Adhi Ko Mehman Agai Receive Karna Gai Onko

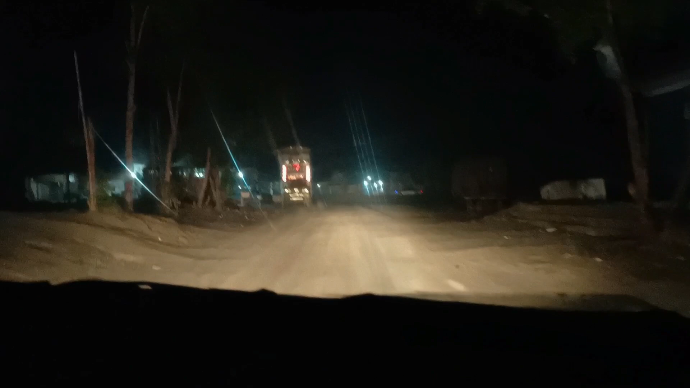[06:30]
तकरीबन थोड़ी ही धुंध थी, आगे धुंध नहीं थी, साफ था मौसम। तो यहाँ अड्डे पे हमने वेट करना है भाई का, भाई आ जाएंगे फिर हम लोग जाएंगे।
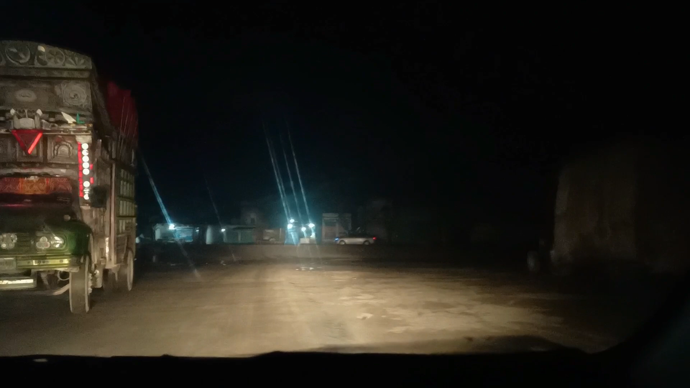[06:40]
घर मोड़ से आगे आगे थे, तकरीबन 1 घंटा लग जाएगा भाई को आते आते होटल।
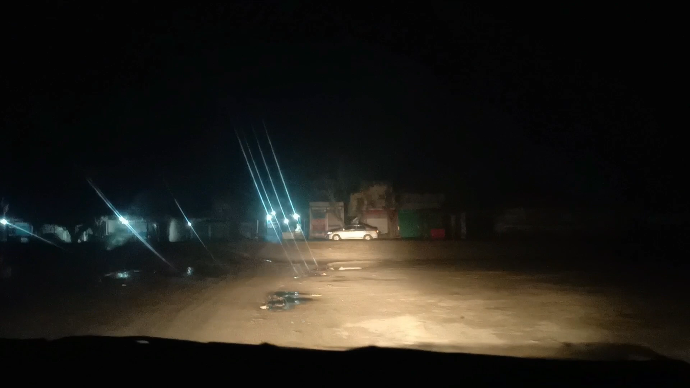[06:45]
अच्छा जी, कोई बंदा यहाँ नज़र नहीं आ रहा, बस पेट्रोल पम्प पे 2 बंदे बैठे हैं, गनमैन एक सेलमैन।
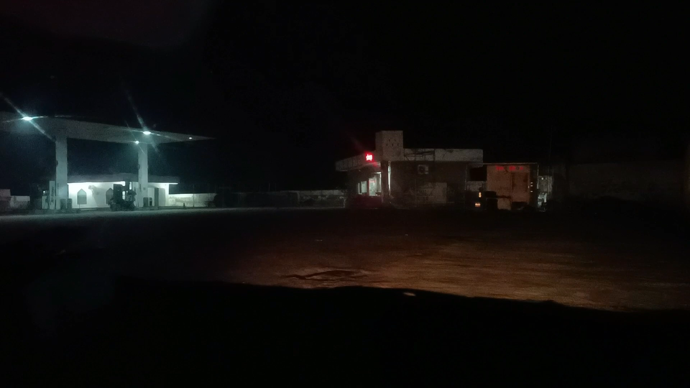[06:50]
और भाई आसफ को पूछा है, चुबारे से आगे आ गए हैं, ठीक है ना जी। तो तकरीबन 10-15 मिनट तक वो पहुंच जाएंगे यहाँ। यहाँ भी कोई बंदा नज़र नहीं आ रहा, मैं सोच रहा था कि कोई चीज़ लेके खाऊंगा रास्ते से,
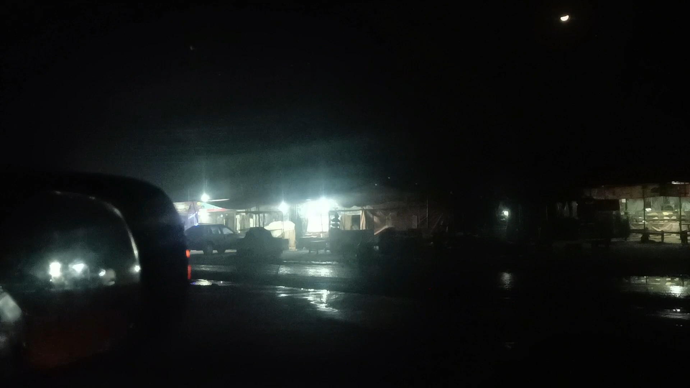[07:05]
कोई चीज़ नज़र नहीं आ रही सामने में।
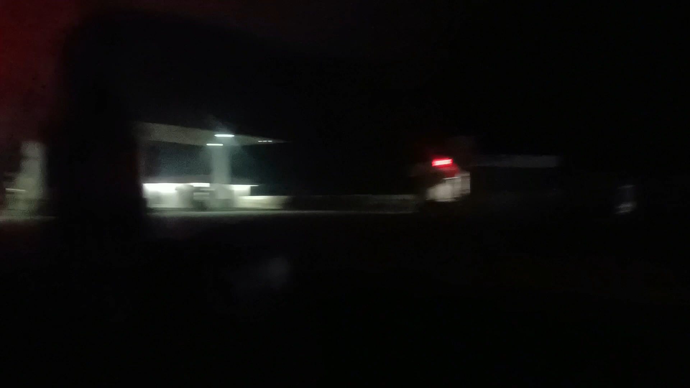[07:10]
इधर से आनी है गाड़ी। अच्छा जी, मुझे लगता है गाड़ी आ गई है, वो सामने लाइट नज़र आ रही है, तो शक है मुझे कि गाड़ी जो है ना वो आ गई है।
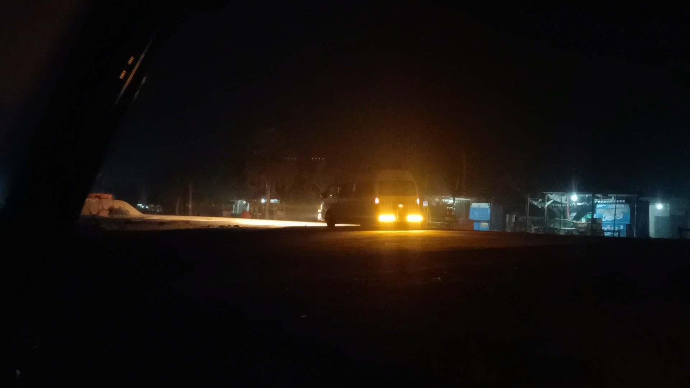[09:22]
दूसरा ला खोलो। अच्छा हाँ जी, भाई आसफ ही मुझे लगता है इसमें होंगे, ओ सामने। हाँ जी भाई आसफ हैं, आ रहे हैं सामने।